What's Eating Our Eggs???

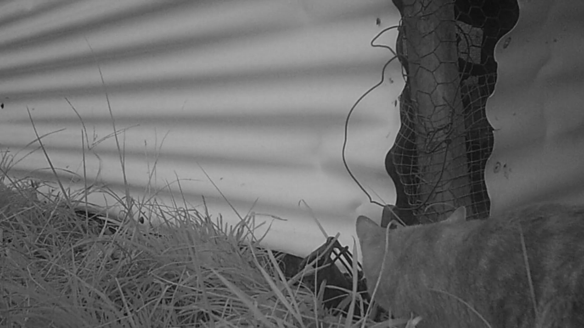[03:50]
kind of funny several of the other cats did this as well and um well I had to refill the food a couple times and guys it was a
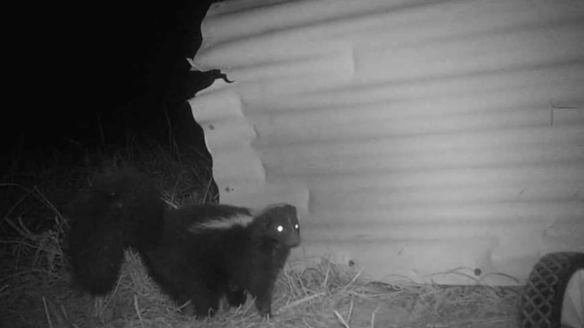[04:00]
skunk I got it right so um he's kind of gross looking I don't know if it's a he or she but I think the reason we didn't catch it was because I used the wrong kind of trap we might need to get a live trap which is a really big like metal cage
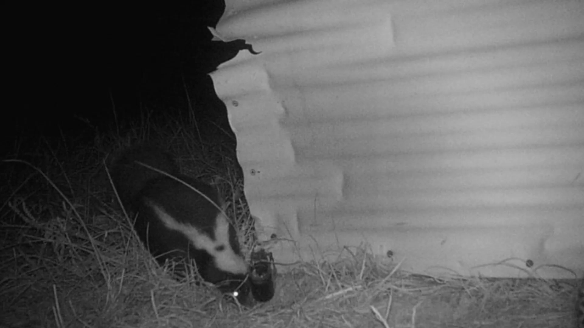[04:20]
trap and um he's just grabbing himself a dog to eat besides the eggs the little egg thief we're gonna have to do something about that if we end up catching them yeah I was right I was like huh this smells like a skunk and it smells really bad so yeah it's really odd skunk like skunks eating eggs
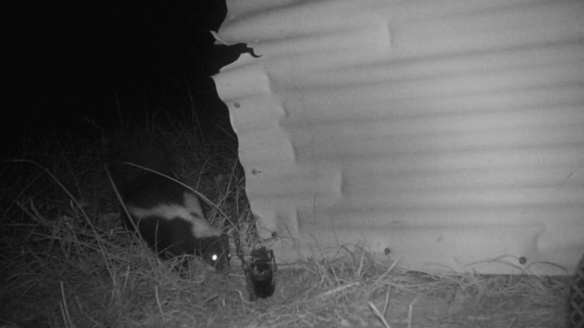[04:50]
I haven't heard of this but it's a thing and raccoons usually do that so that's why I set that kind of trap so kind of crazy that it was a skunk